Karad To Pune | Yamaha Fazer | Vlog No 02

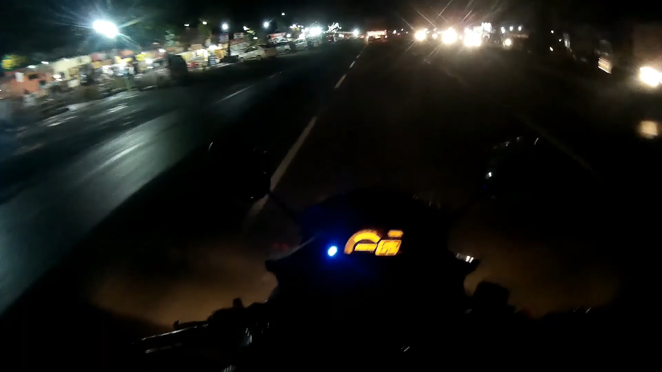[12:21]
Short update, after 90 kilometers from Karad, there is a place here where there are
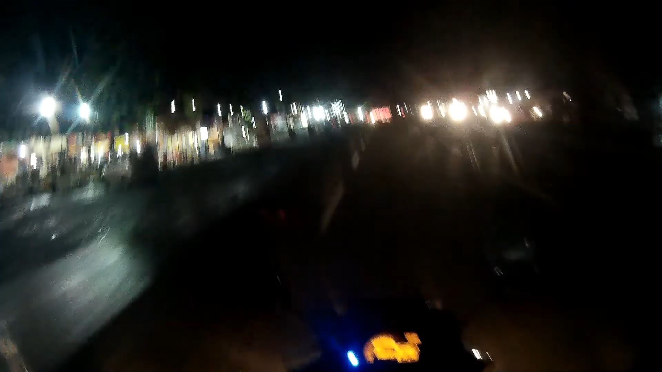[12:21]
many hotels and many truck drivers and cars stop here for food, chai and everything. So if you like it, you may give it a try.
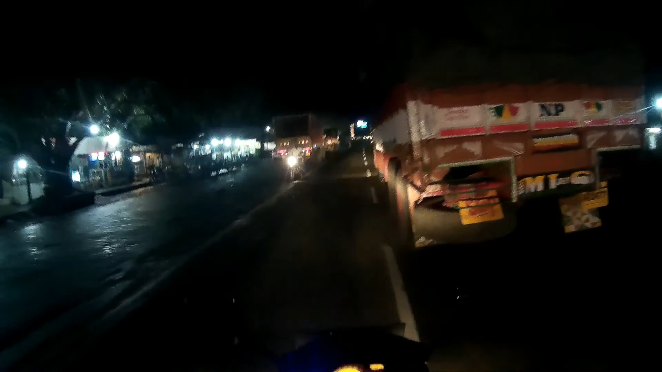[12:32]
And after this, it starts the Khambatki tunnel. I don't know the exact location for this place. So that's it.